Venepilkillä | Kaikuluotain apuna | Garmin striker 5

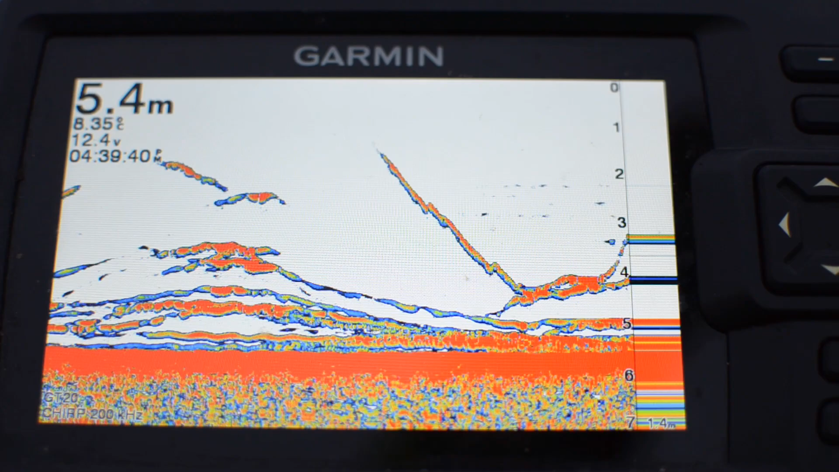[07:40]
On screen: depth 5.4 m
Heti nousee. No ihan kiskomalla. Tää tulla vaan särkiparvi. Iso särki.